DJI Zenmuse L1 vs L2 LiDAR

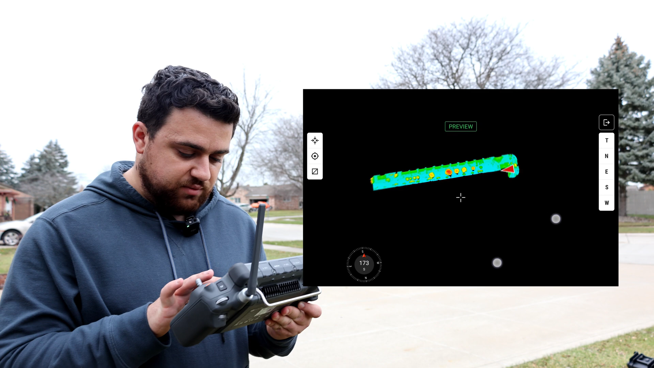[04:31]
That looks very, very nice. I'm not sure how to change this to RGB. I don't want to mess with it too much, but it's pretty cool.
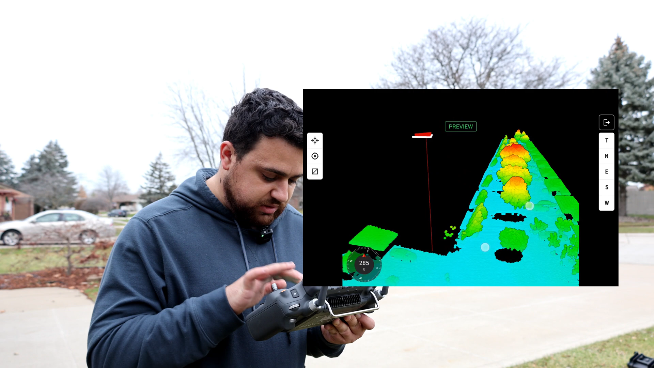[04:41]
You can see the drone in progress as it's flying and generating that point cloud. Looks like we're doing another quick calibration mid-flight.
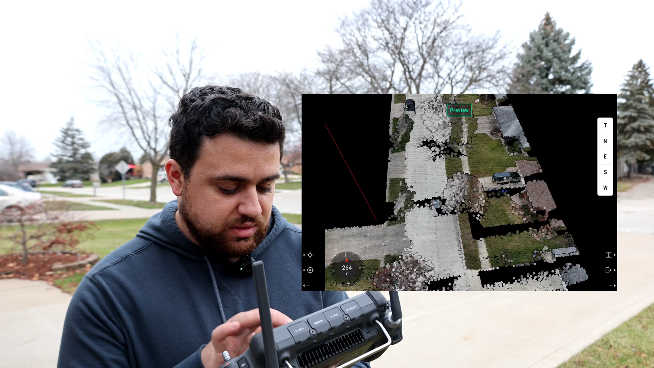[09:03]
You can see all the places that, you know, our overlap wasn't getting. Our second fly through is getting now, so very good there.
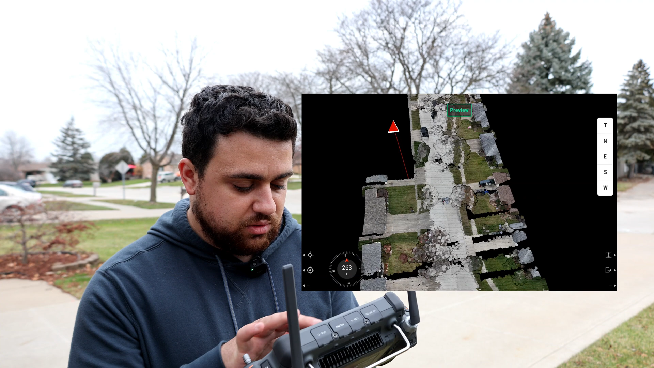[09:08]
And it can change the, well, this is the altitude mode, reflectivity mode.
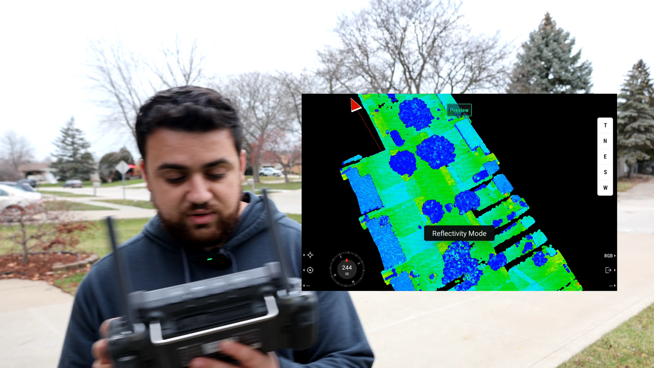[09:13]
Very good, very, very good. This is looking good. We're nearing the end.
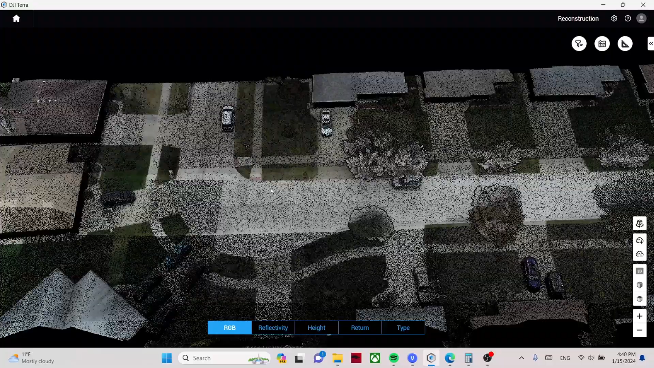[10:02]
Everything came in quite nicely. I can zoom in and out and see a lot of detail for the street.
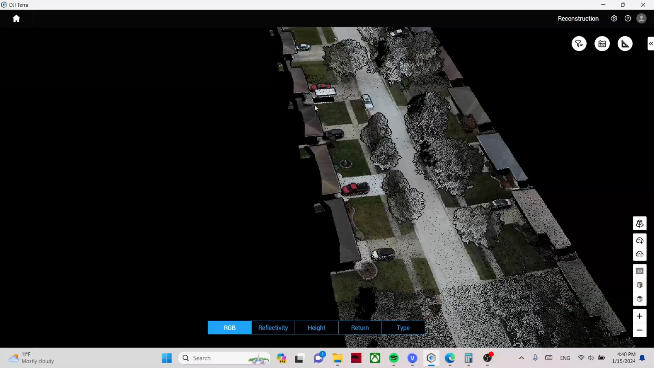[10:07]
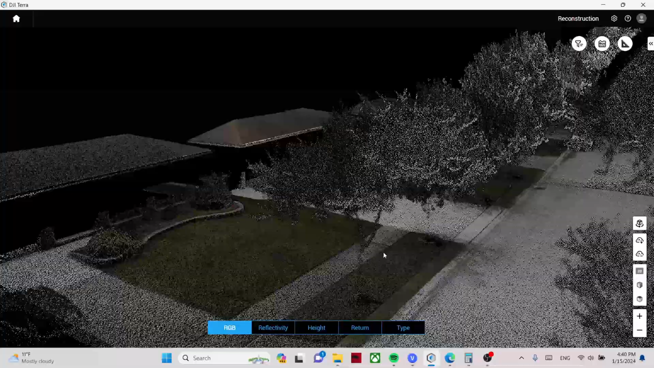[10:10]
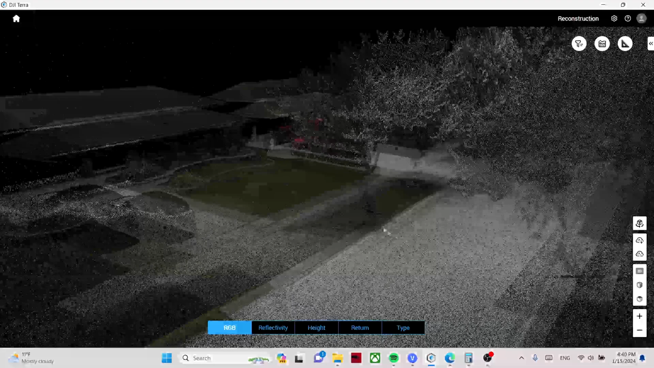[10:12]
The thing that I love the most is I'm able to actually see beneath the trees and we can filter out all of the non-ground points.
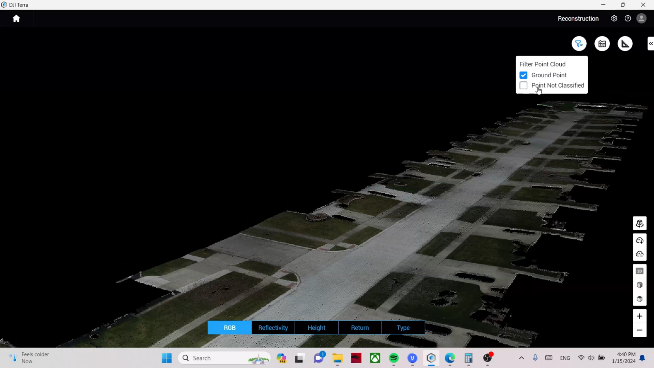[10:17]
So there we go. We have a bare earth point cloud, which we can generate a DTM digital terrain model and then use that model to do additional survey work.
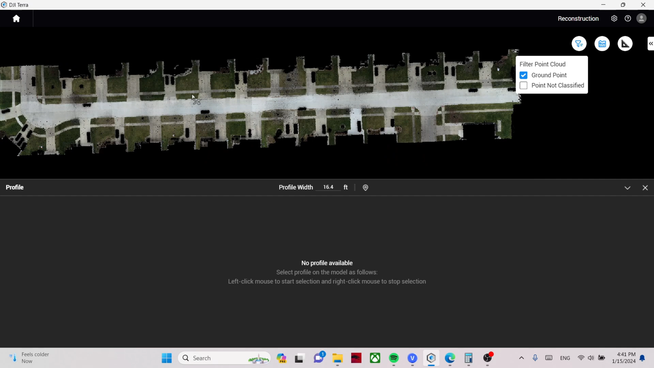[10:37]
So I will do this, let's just say right here, we'll just take it in the middle of the street like this.
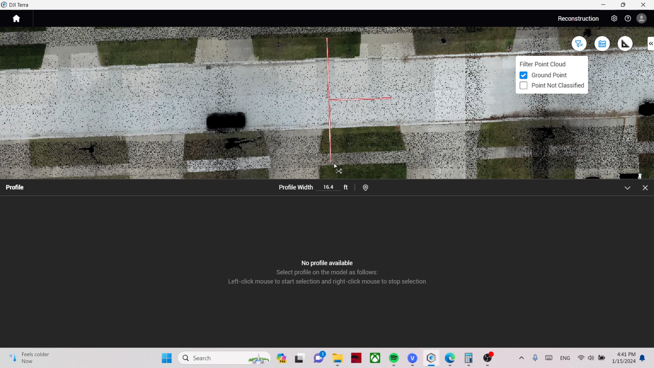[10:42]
Okay, and here is a profile of the road. And if I take a look at the noise that we get from the point cloud on the L1,
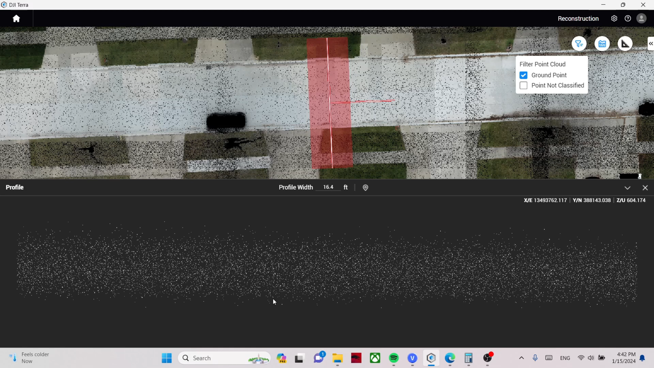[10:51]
the lower elevation here is at 604.17 feet and a higher elevation is at 614.35. So we're looking at about two tenths of noise in this particular cross section.
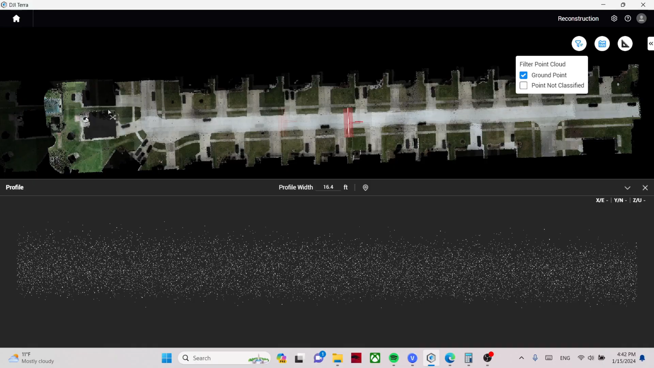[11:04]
If I go towards the beginning of the site and we zoom into the road on a low point, we got 605.55 on a high point, 605.64. So about one tenth. So with the L1, I'm seeing about one to two tenths right now.
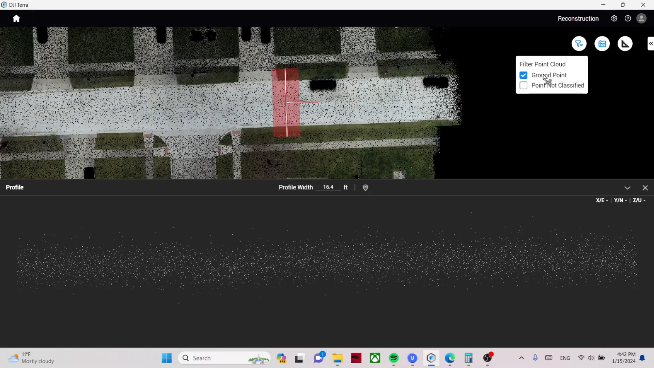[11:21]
We'll do one more sample on the end of the road here, right before the turn. I'll take it right here. And on a low point, we've got 604.7 and on a high point, 604.9.
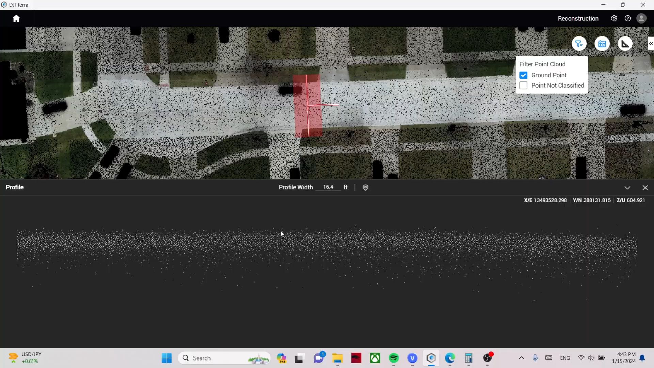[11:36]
So at two tenths again. So yeah, one to two tenths of noise, that is what you can expect with the L1.